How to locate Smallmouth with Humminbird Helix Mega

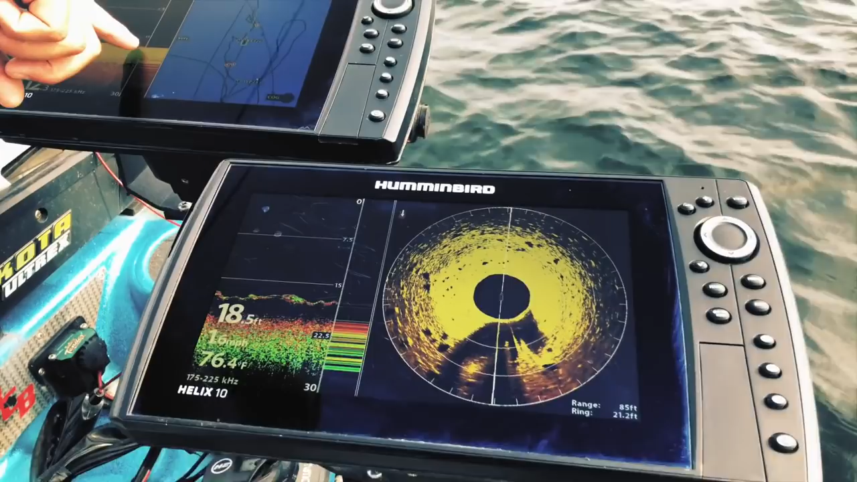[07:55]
On screen: depth 18.5 ft, water 76.4°F
Now when I get a fish coming up here, I want to drop the drop shot straight down on him.
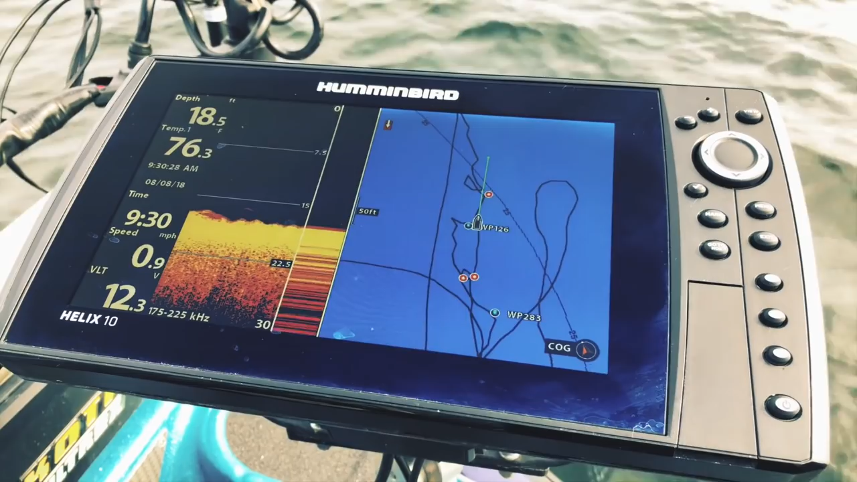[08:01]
On screen: depth 18.5 ft, water 76.3°F, speed 0.9 mph
And then on my Minn Kota, just here, we've got spot lock.